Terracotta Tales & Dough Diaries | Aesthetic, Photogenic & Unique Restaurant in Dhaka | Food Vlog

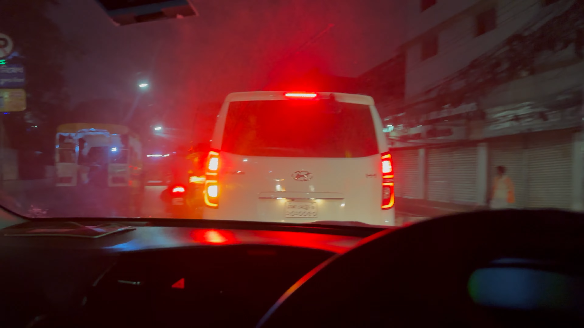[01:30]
মানে আপনার মহাখালীর দিকে গিয়ে ইউটার্ন নিয়ে এরপর আবার এখানে আসতে হবে। তো আসার পর প্রচণ্ড জ্যাম ছিল, জ্যামের মাঝখানে আর মানুষে তো ভরা, মানে বোঝা যাচ্ছে সবাই ঈদের শপিং করতে আসছে।
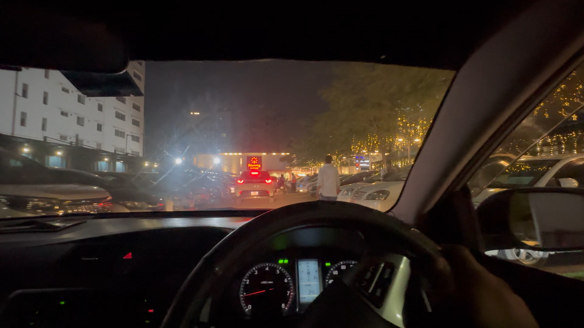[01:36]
আর আজকে যেহেতু শুক্রবার, মানে আমি বলতে চাচ্ছি ঈদের আগে লাস্ট শুক্রবার, যেটা আমরা আখেরি জুম্মা বলি, তো সেদিন তো প্রচণ্ড ভিড়, সবাই মার্কেটিং করতে পেরেছে।